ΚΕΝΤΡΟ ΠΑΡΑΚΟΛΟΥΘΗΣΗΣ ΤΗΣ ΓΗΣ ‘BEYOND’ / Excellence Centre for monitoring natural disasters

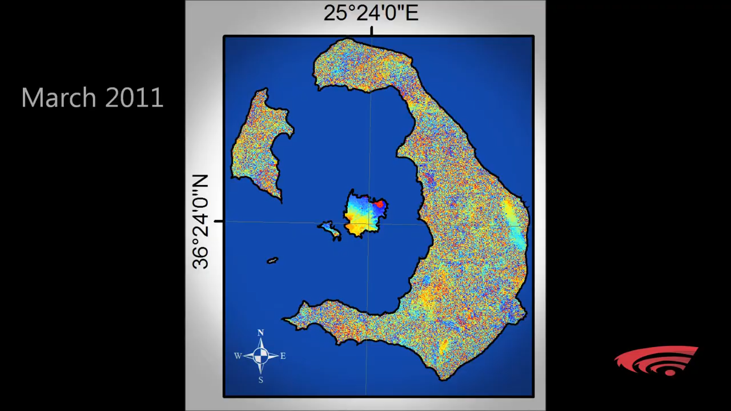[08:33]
Αμέσως παραγγείλαμε δορυφορικά δεδομένα από τον Ευρωπαϊκό Οργανισμό Διαστήματος, δεδομένα Envisat. Ήταν μια χρονοσυρά από δεδομένα αυτά που καλύψανε όλο το έτος του 2011 και το 2012.
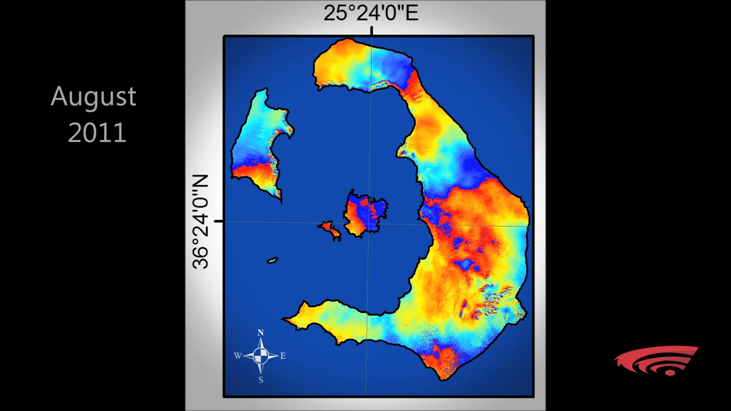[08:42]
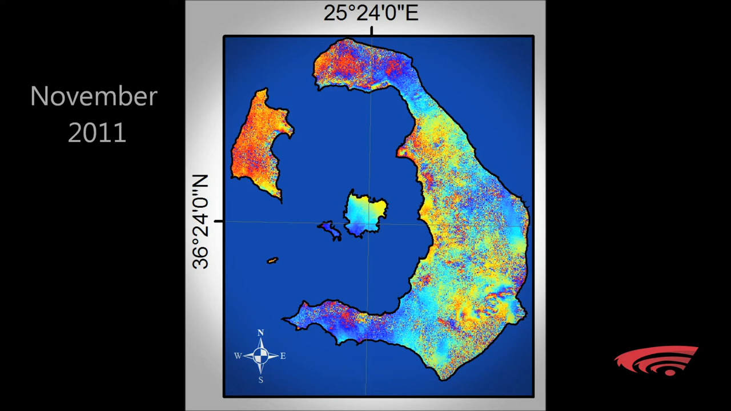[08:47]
Τα αναλύσαμε, επεξεργαστήκαμε αυτή τη χρονοσυρά και αυτό που είδαμε είναι ότι η Σαντορίνη στην ουσία φούσκωνε
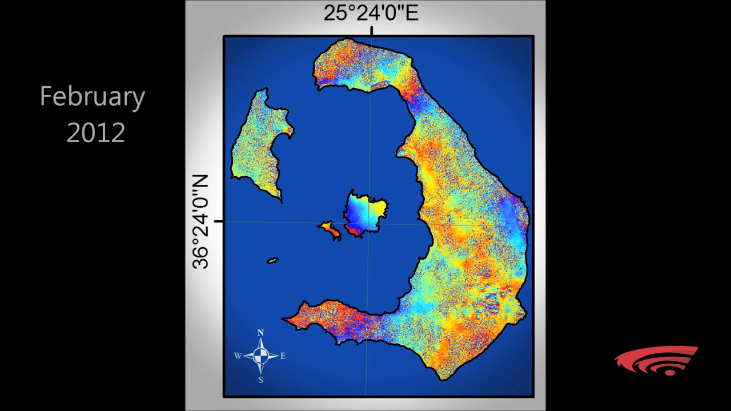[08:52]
με πολύ έντονο ρυθμό που έφτανε μέχρι και τα 15 εκατοστάνα έτος στις περιοχές όπως είναι το ημεροβίκλι, τα φυρά, γνωστές τουριστικές περιοχές.